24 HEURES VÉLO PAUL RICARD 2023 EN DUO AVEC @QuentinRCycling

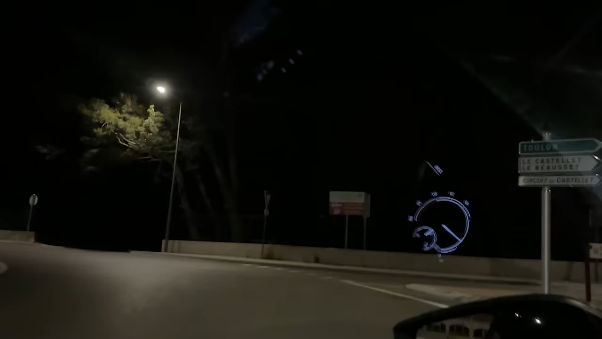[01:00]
10 heures de route plus tard, nous sommes bien arrivés au Castelet, mais il est temps d'aller dormir pour être en forme le lendemain.